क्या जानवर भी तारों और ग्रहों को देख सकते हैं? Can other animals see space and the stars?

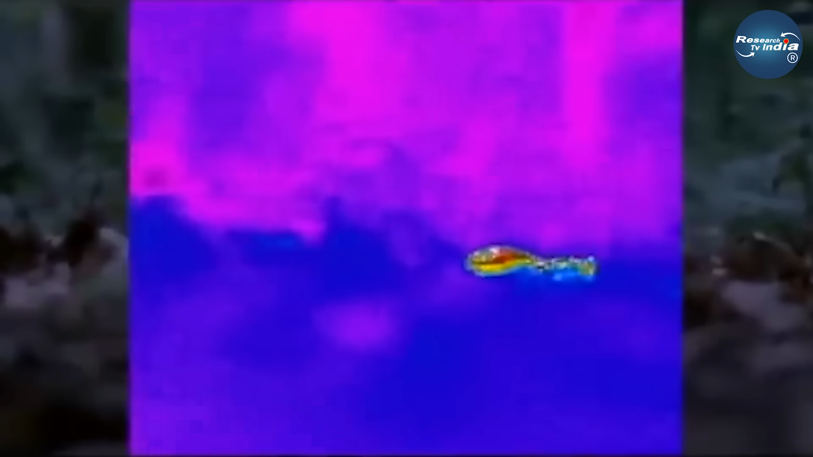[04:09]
जिस भी चीज का तापमान ज्यादा होता है वे उन्हें नारंगी, लाल और पीले रंग में दिखाई देती हैं।